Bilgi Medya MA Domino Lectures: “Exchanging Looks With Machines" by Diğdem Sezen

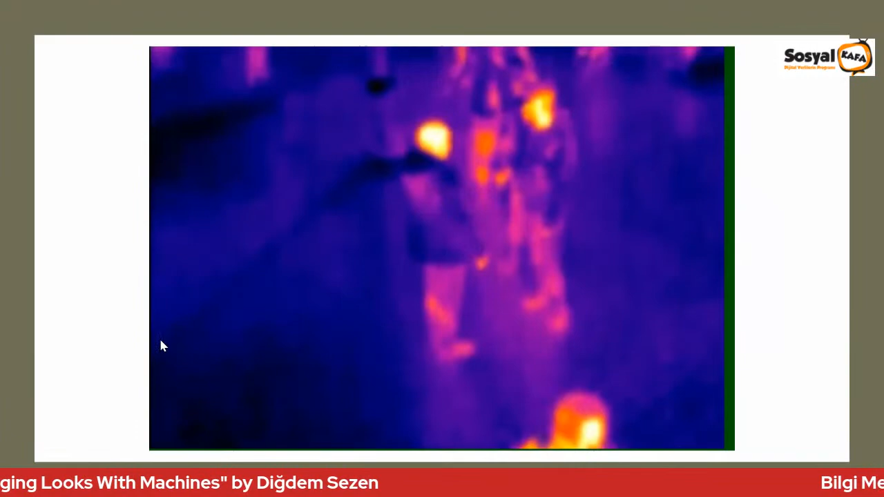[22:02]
Or maybe by the thermal camera drone of by Fatih Ilçe Emniyeti.